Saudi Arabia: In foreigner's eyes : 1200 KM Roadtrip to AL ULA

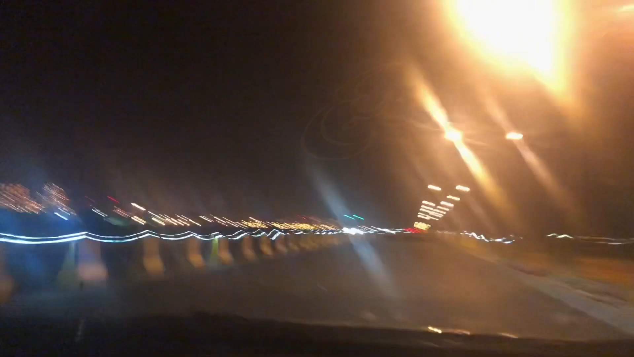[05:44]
After more than 2 hours of driving in the darkness, we are now welcomed by the Yanbu street lights. But it is actually the Aramco's petroleum factory that was beaming with light for
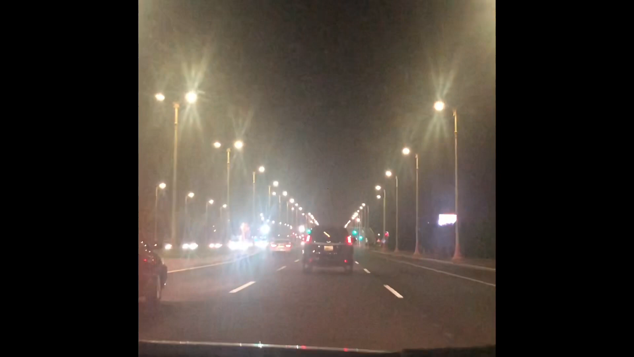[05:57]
miles and miles even before you enter the city.